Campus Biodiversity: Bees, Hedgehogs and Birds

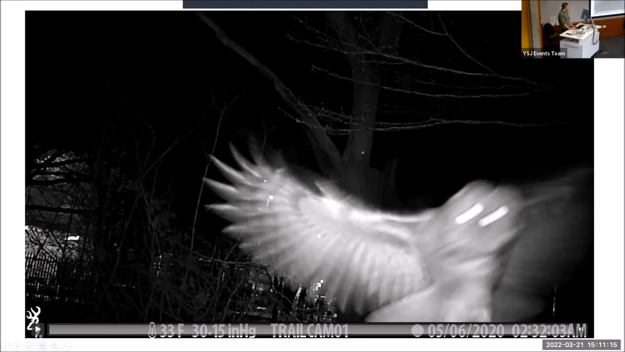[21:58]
We mounted a nest box camera facing that box.
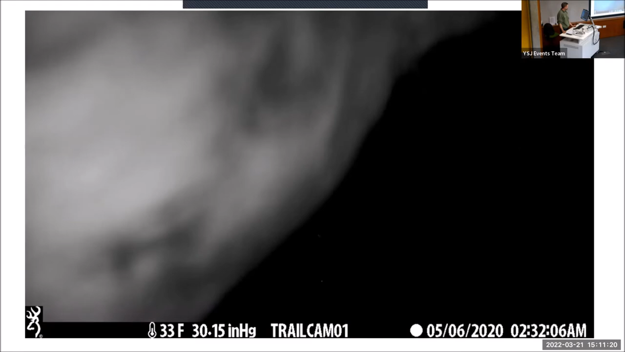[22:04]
And we got a visit from the owl who was taking a bit more interest in the camera rather than the box, but it's still clear evidence that we've got owls around and hopefully if he just kicks the squirrels out of the box and moves in himself, then we'll be on to a winner there.
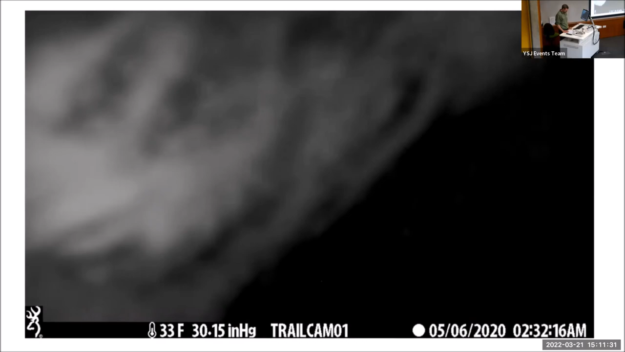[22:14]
You can just see the box in the background on the tree.
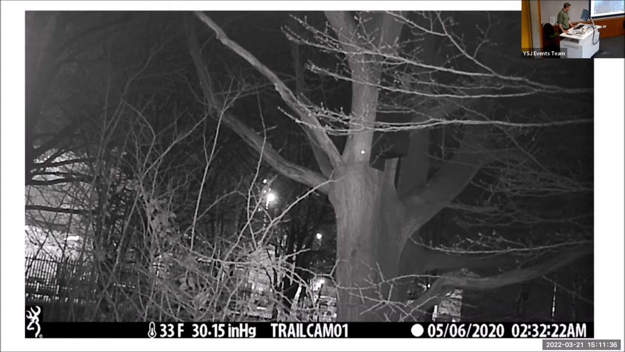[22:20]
So watch the space. And then also in January this year, we put up our kestrel box.